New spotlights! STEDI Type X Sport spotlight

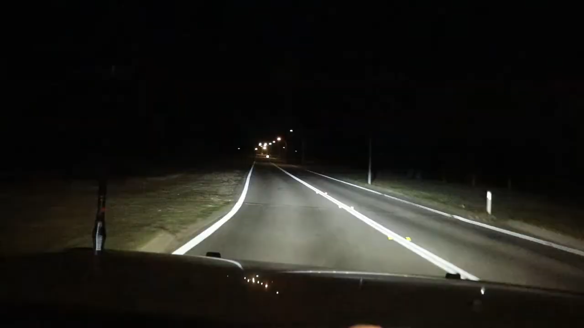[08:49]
So I decided to do a bit of a tester here at night time.
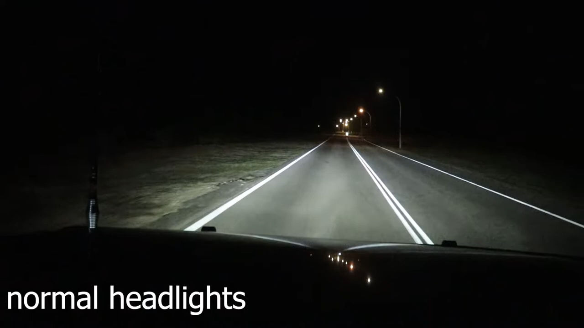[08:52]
Look, this isn't the best road to test these on since I do have lights running up and down the road.
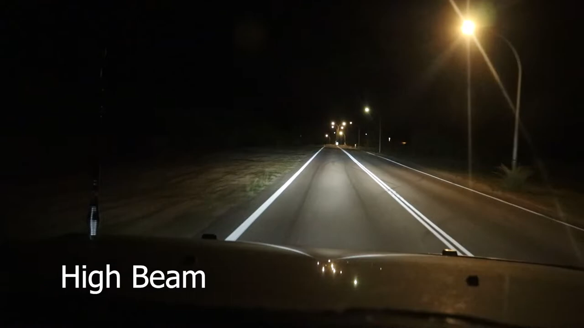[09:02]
But I did want to drive a long time and I really couldn't find anywhere that had no lights. I was just really pitch black. So this will have to do. What I did find with these spotlights compared to the King's Ones is that as you can see in the video, they kind of give more of a spread out to the left and the right where the King's Ones were just kind of purely just pointed forward.